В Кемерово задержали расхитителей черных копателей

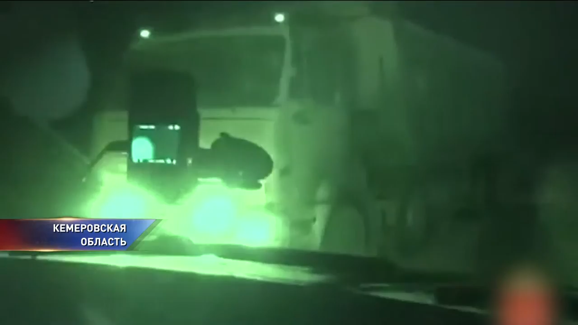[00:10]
Нелегалы оказались хорошо экипированы. У задержанных изъяли несколько погрузчиков, самосвалов, среди них даже БелАЗ. На складе обнаружили около полутора тысяч тонн украденного топлива.